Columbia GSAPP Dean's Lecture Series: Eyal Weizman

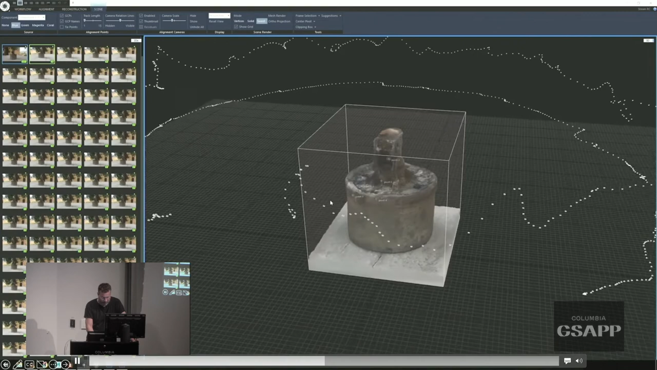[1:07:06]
From these, we created a digital model according to the specification. And I think that, you know, like you can see just by two examples, no? Somebody in Tijuana, somebody in Palestine.
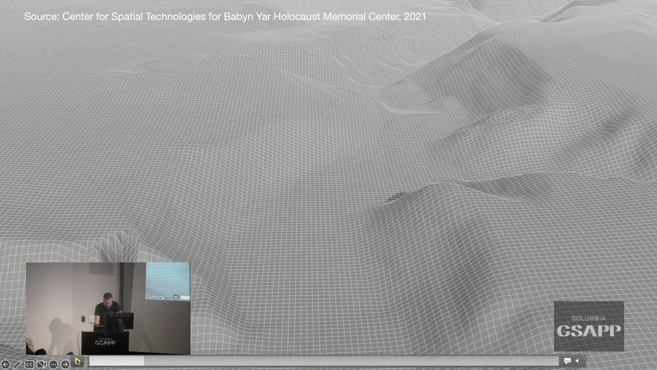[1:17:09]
logic of the genocide that happened in Babyn Yar had to do with the topography of the site.
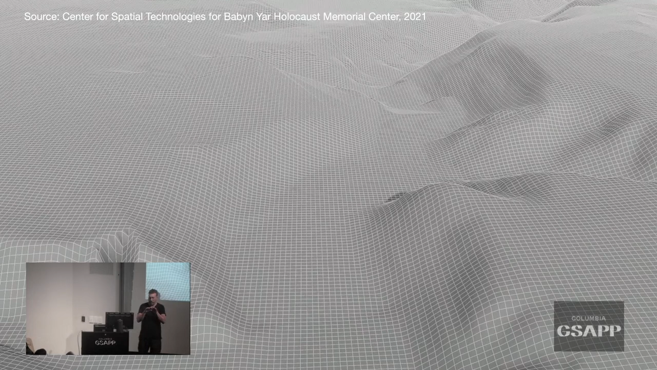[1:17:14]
So first, it was a deep kind of ravine within the center of Kyiv, and this is why it became a shooting ground. But because it was later filled, the topography itself was the only lock, the only anchor with which you could actually understand where the photographs that were taken of this massacre were.
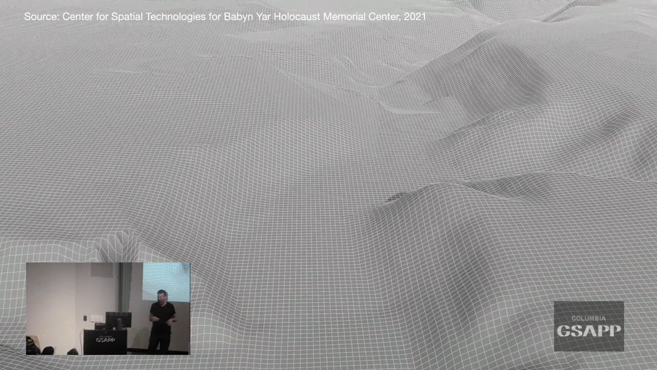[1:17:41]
Because today, the entire topography transformed. That doesn't exist. So initially, we needed to reconstruct that exact topography as it was and as it evolved during that time. And then only when you have this topography in a precise way,
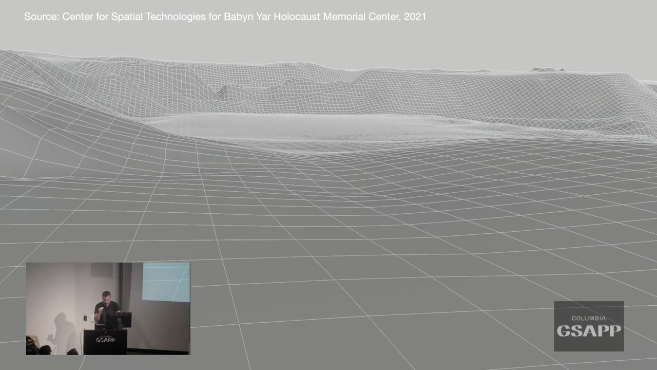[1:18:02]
you can actually start locating the images, the historical images within it, and understand what was where was the holding ground, where people were asked to undress,
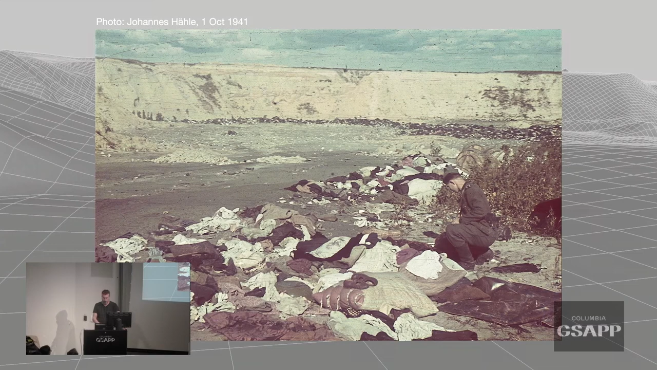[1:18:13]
and where they were later taken and shot.
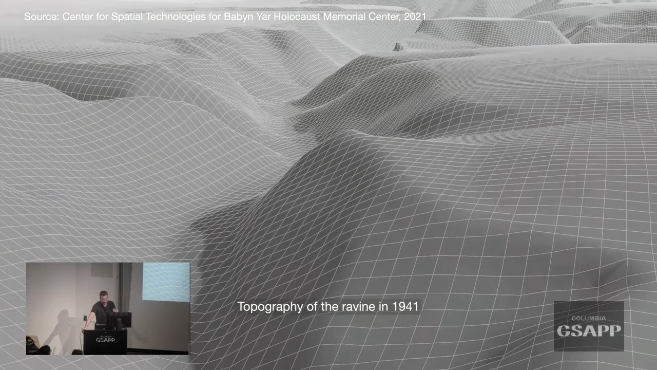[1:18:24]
But after they were shot, after people were shot here, the entire topography was collapsed on them. So again, the topography has changed. The kind of the topographical changes are
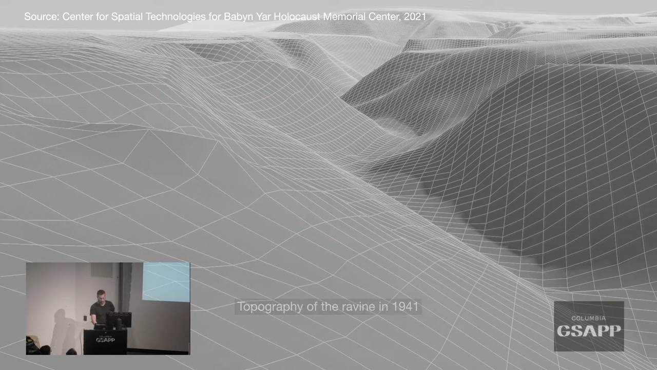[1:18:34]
very much the logic. So here, everybody, 30,000 people exist here in this ravine under that layer.